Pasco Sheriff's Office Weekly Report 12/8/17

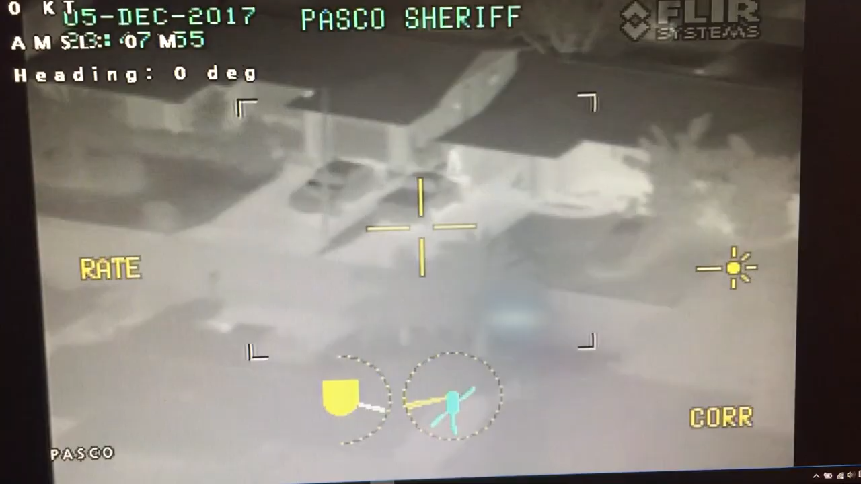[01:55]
take a look at this video what you're seeing here is our flare camera this is a camera attached to one of our helicopters our two chopper